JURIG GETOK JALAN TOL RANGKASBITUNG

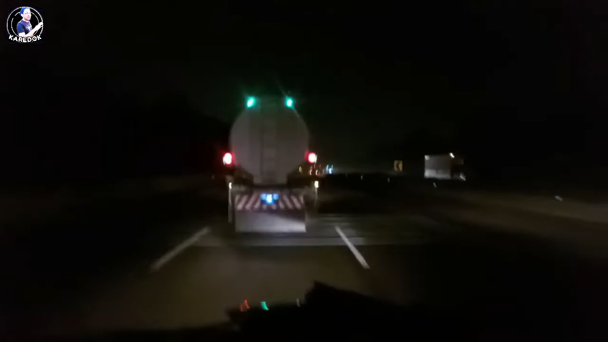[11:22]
Sobat supir jalanan, barangkali melintas ke sini. Untuk jalanan jalur 2 lumayan bagus. Untuk jalur 1 agak-agak kerepotan ini. Jalannya bergelombang terus. Ya, kagak rata lumayan lah gitu. Jadi gajrul-gajrul gitu ya. Untuk KM62